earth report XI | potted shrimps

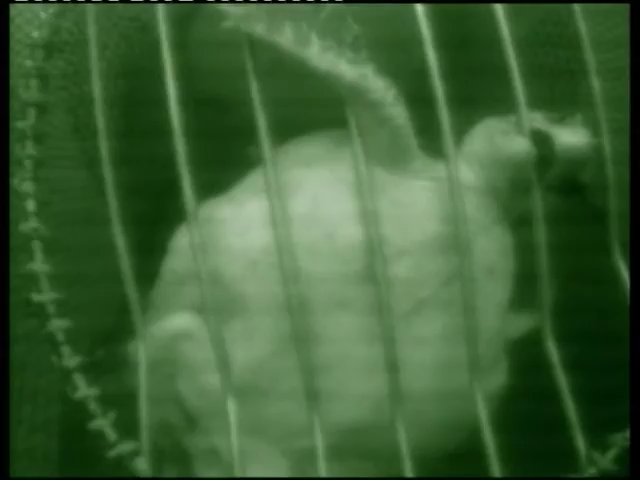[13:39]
Several turtle species are endangered, and turtles, if not excluded, can damage nets and the shrimp catch.